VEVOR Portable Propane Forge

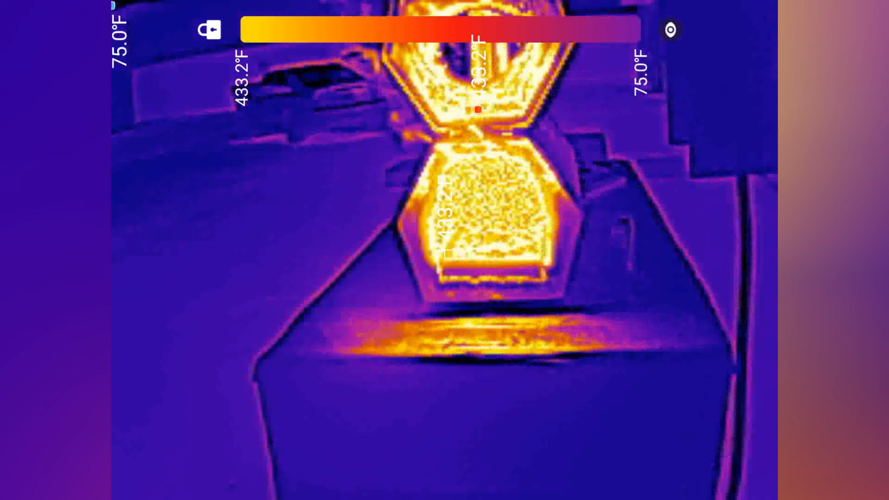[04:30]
On screen: scale top 433.2°F, scale bottom 75.0°F
all right for actual thermal purposes we set it up we only turned on two pipes in here but we were
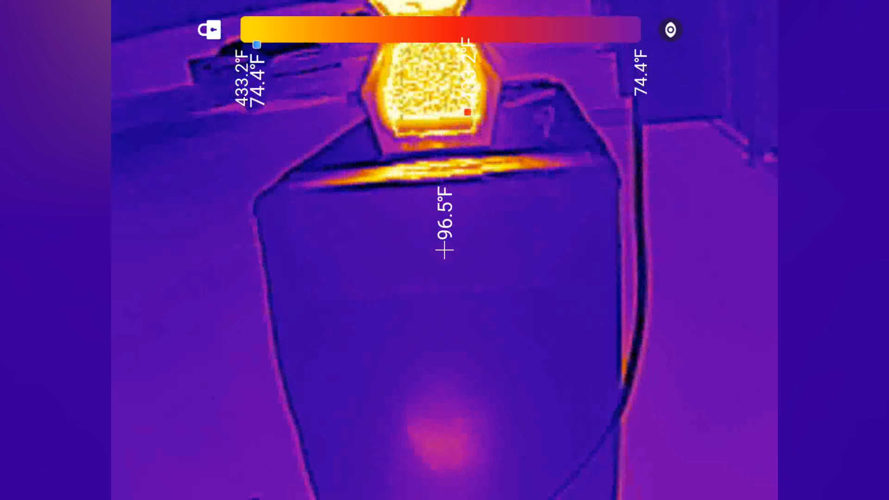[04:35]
On screen: spot 96.5°F
getting excessive heat up to over a thousand fahrenheits on this one
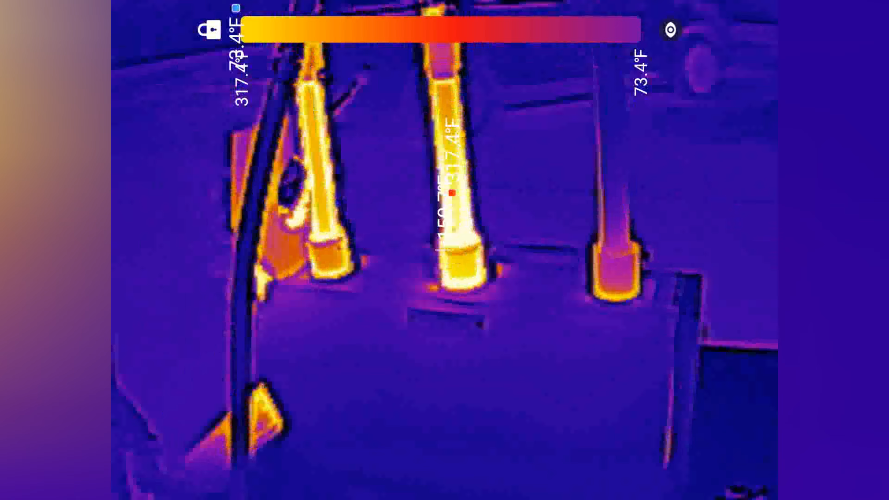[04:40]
On screen: scale bottom 73.4°F
if you guys can see but just two pipes alone could actually bring up
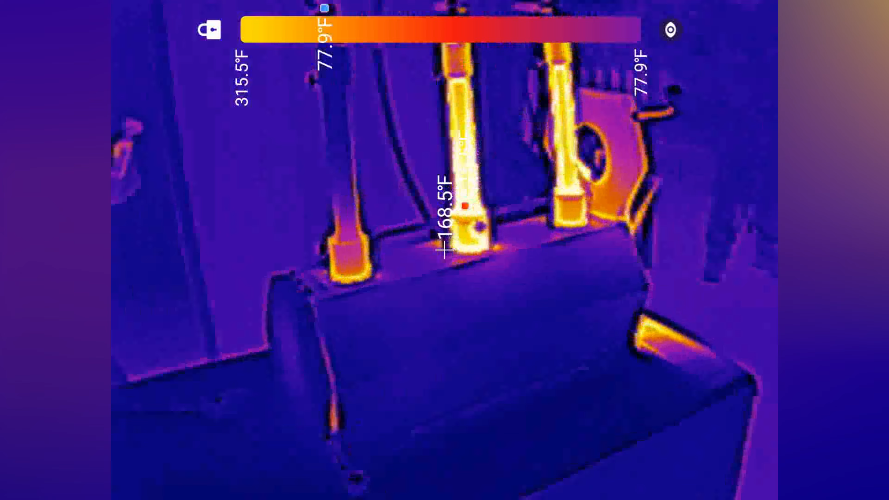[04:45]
On screen: spot 168.5°F, scale top 315.5°F, scale bottom 77.9°F
a lot of heat but with three you could go maximum of two thousand so this is very